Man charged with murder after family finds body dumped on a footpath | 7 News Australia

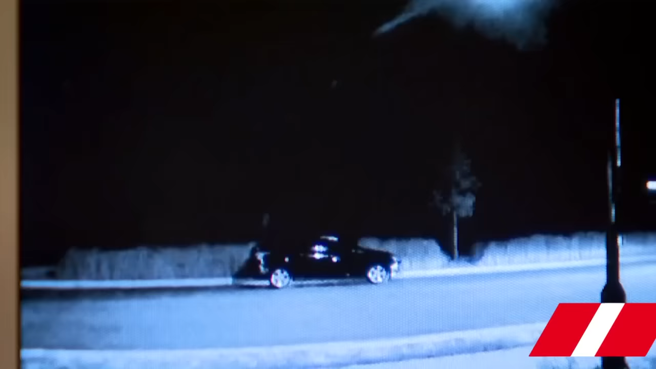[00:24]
Moments after the young family left their home, a black car can be seen crawling along Georgina Crescent.
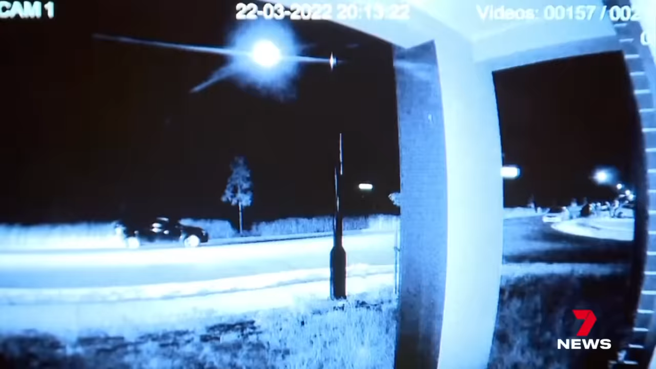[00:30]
It then takes off back in the same direction. Just ten minutes later, the cause return,
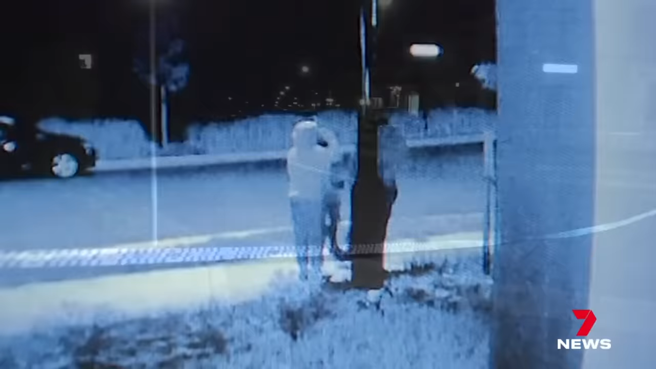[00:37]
finding a 32-year-old man's body dumped on the footpath.
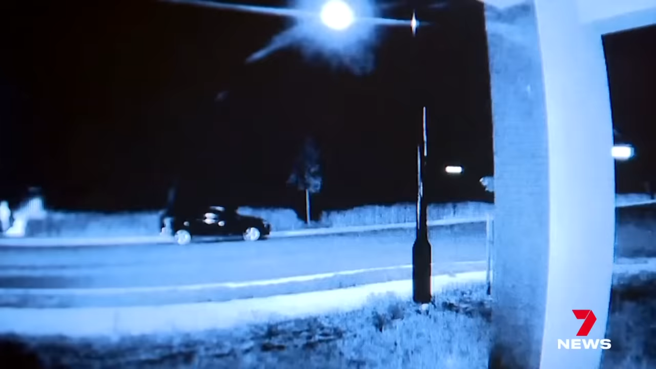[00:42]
Neighbours rushed to his aid, but with significant head and body injuries, it was already too late.